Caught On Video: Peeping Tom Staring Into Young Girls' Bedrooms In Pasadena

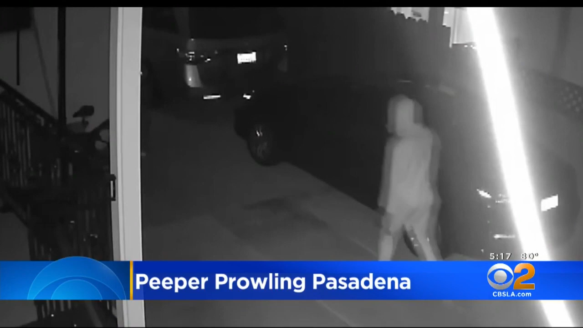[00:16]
VERY COMFORTABLE WALKING AROUND HER DRIVEWAY. MELANIE ROBINS IS TALKING ABOUT THIS MAN WHO SHE AND OTHERS BELIEVE IS A PEEPING TOM IN THEIR EAST PASADENA NEIGHBORHOOD.
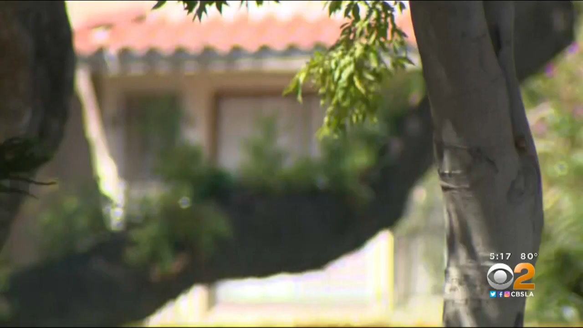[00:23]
ROBINS SAYS IN EARLY SEPTEMBER HE WAS CAUGHT ON CAMERA ON HER NEIGHBOR'S PROPERTY LOOKING THROUGH THE FENCE INTO HER 12-YEAR-OLD DAUGHTER'S BEDROOM.
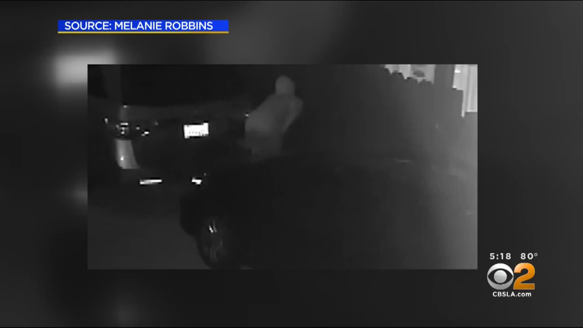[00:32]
HE WAS PEERING THROUGH THE SLATS SO FROM THEIR SIDE YOU COULD COULD COMPLETELY LOOK AT AND SEE HER LAYING IN HER BED. I WAS SCARED, DEVASTATED, YOU KNOW, IT WAS VERY EMOTIONAL.
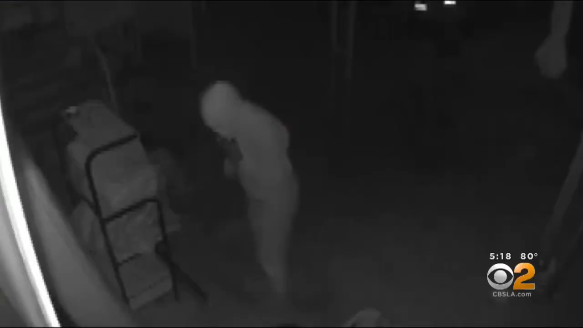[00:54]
THEN LATE LAST WEEK HER FRIEND TOLD HER POSSIBLY THE SAME MAN WAS CAUGHT ON CAMERA DOING THE SAME THING AT HER HOME. WHEN HER FRIENDS SAW WHAT WAS GOING ON, THE MAN RAN AWAY. SHE WAS VERY DISTURBED, VERY UPSET. HER OLDEST DAUGHTER THAT IT HAD HAPPENED TO JUST WAS 19. SHE JUST GRADUATED AT HIGH SCHOOL. ROBINS AND HER FRIEND HAVE FILED POLICE REPORTS.